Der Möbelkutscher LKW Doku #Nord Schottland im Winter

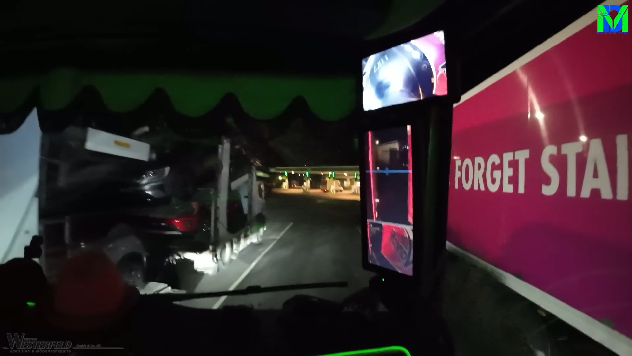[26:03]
Und das Gute ist halt, so ein Auflieger läuft dem LKW einfach nach. Wenn du mit der Zugmaschine durchgekommen bist, kommt der Auflieger auch durch.
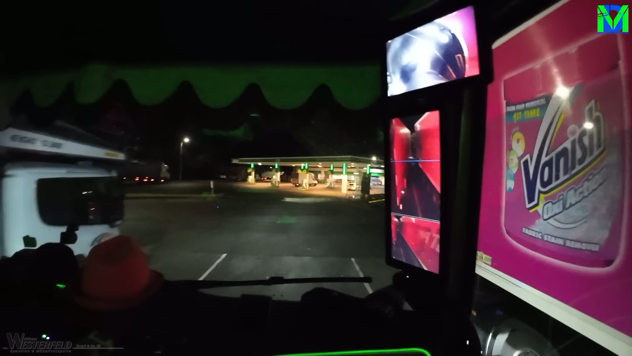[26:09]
Es sei denn, dass dein Knickwinkel sehr stark war, dann bedeutet das nicht automatisch, dass er mitkommt. Jetzt kannst du gleich nach rechts weg, falls das denn geht. Ich weiß nicht, wie viel Platz wir da. Schwierig. Ja, dann fahr hier über die Tankstelle, das ist scheißegal.
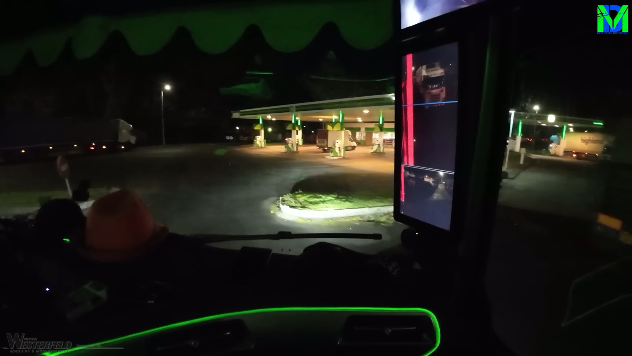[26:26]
Kannst du genau, kannst an der Seite von der Tankstelle ja auch vorbei.
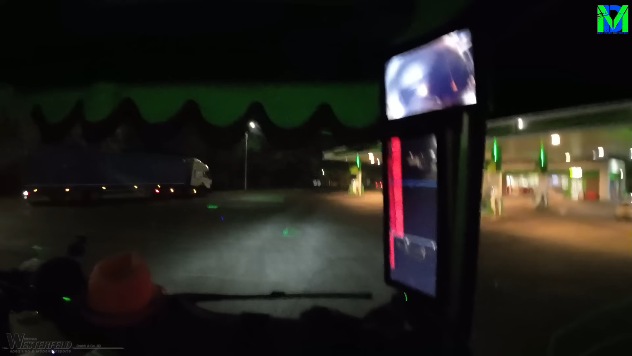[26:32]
Das geht ja auch. So Leute, wir fahren jetzt wieder auf die M6. Richtung Glasgow.
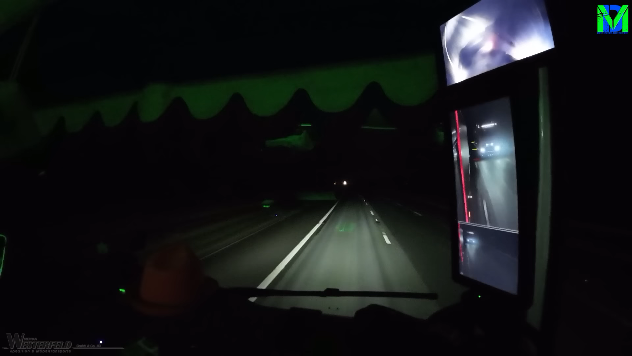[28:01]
Da fährst du dann mal so eine Autobahn und wirst ja so gut wie gar nichts auf deiner Autobahnseite sehen. Da kommt dir mal einer entgegen und das war's. So, jetzt überholt uns hier noch der Kollege mit seinem.
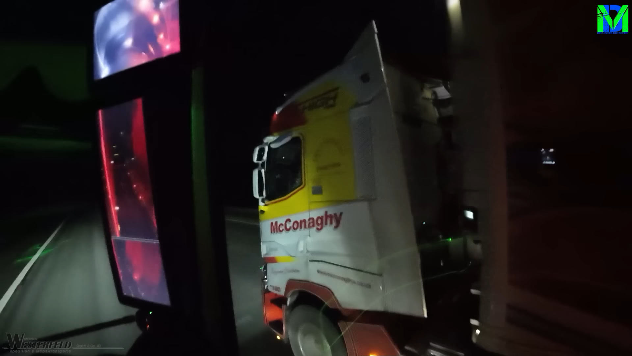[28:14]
Und da muss ich ehrlich sagen, ich mag das Auto normalerweise überhaupt nicht, diesen Renault T. Aber
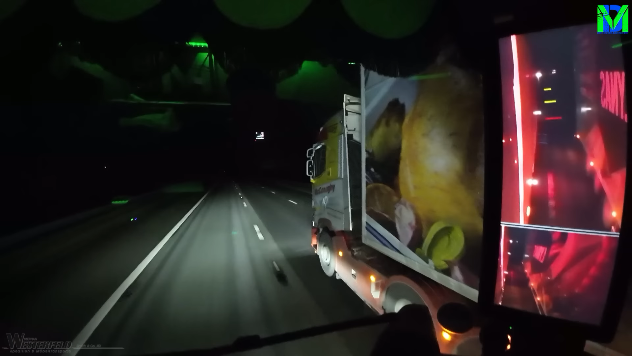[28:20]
die Briten kriegen es auch hin, so ein Auto ordentlich mit Farbe zu verpassen, damit auch das noch am Ende gut aussieht. Das muss man echt sagen. So Leute, wir fahren jetzt erstmal ein bisschen durch die Nacht, reiten durch die Dunkelheit. Und ich melde mich dann gleich bei Sonnenaufgang bei euch wieder. Ne? Also rinjahauen. Übrigens, ja, meine Laune ist wieder widerlich geil. Das ist einfach bei mir so, wenn ich morgens aufstehe. Und wenn es nachts um 1 oder um 2 ist, ich habe halt trotzdem gute Laune. Vor allen Dingen, weil ich halt weiß, was uns heute erwartet.
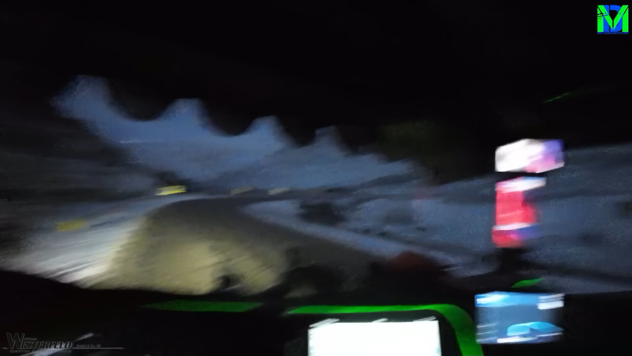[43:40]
Wie auch vielleicht diese Straßenführung hier ein bisschen vermuten lässt. Wir fahren direkt an der Küste lang. Satan, ist das schön hier.